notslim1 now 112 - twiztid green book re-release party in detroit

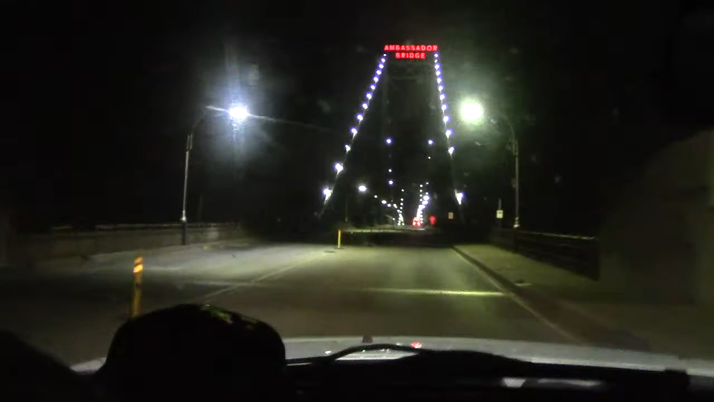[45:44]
I like this. It's always a nice little... What, it's 2:40 a.m. Yeah. On the bridge. Look at this. Traffic looks backed up.
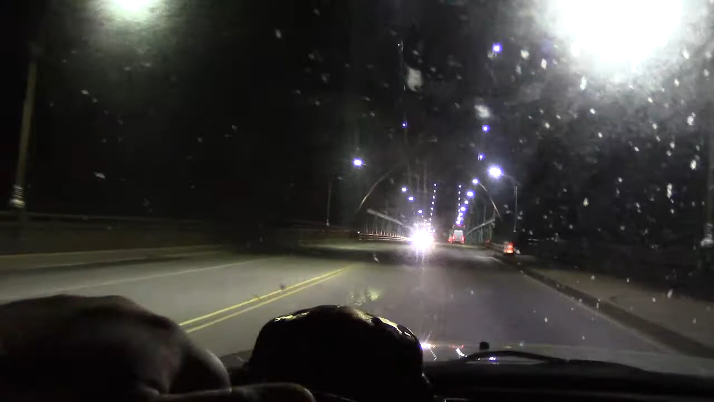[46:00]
Yeah, it does, actually.
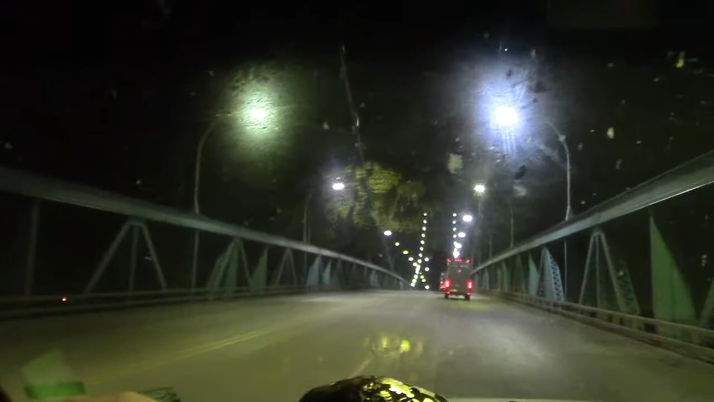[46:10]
So, should I pass here? I don't think so. We'll see what happens over the apex.
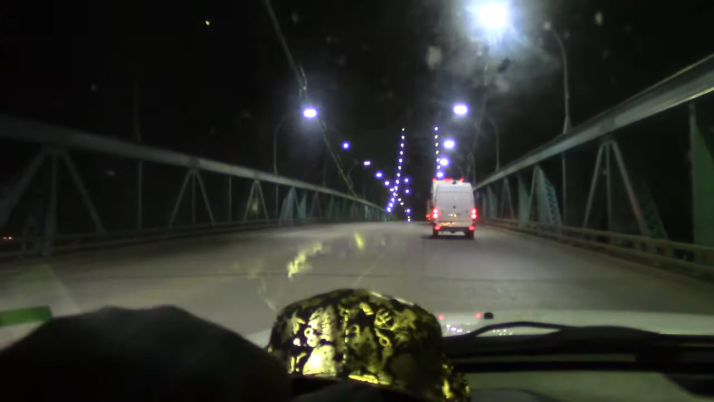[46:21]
It is moving. This is the slowest I've moved on the bridge. You ever see those videos?
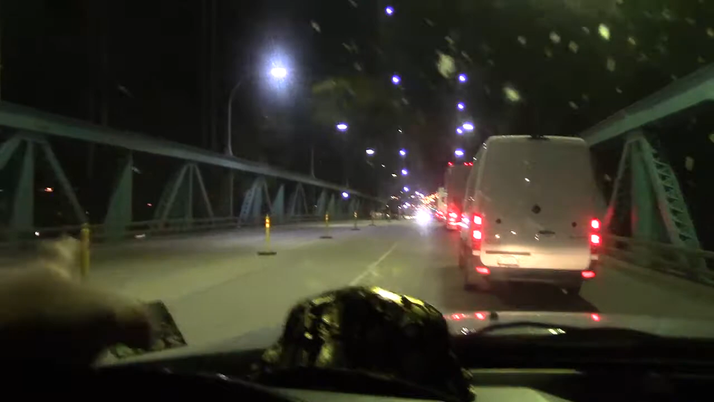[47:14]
Well, is this not a lane right here? I don't think so. Are you sure? No.
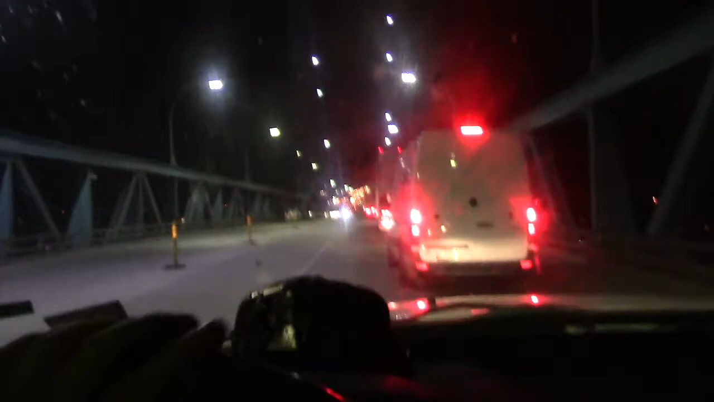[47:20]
It's gotta be a fucking lane. I wanna fucking... I'm not gonna do it, because you got me all fucking... worried about it. I don't know. It just looks like smooth sailing.
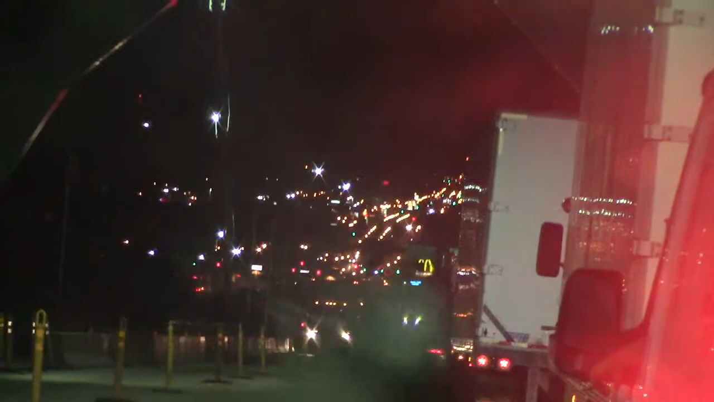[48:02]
That's all Canada right there. There's the McDonald's. I fucking hate that coming off the bridge you see a McDonald's. Why?
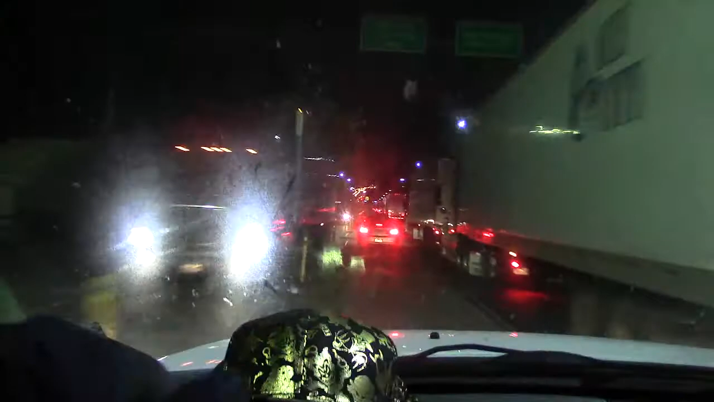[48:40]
Bridge sometimes freaks me out. Yeah. It's 2 a.m. Where are all these trucks coming from? You got a time to make the donuts, Rick.
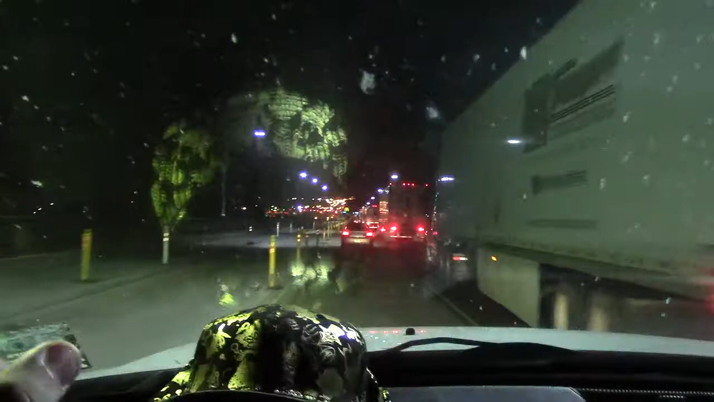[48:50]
Oh, geez, Rick. Well, I guess it's time to make the donuts. Oh, my God. I'm so glad I decided to fucking follow this lane. We would have been there for hours. Look at all these trucks we're fucking passing. Jesus.
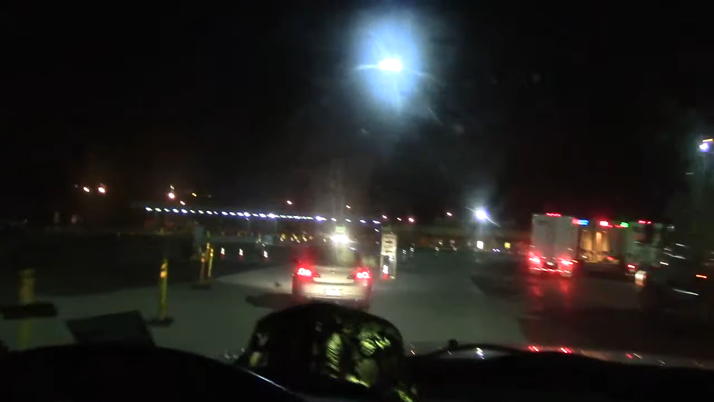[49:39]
Oh, I guess there's not, but we are at the thing anyway here, so.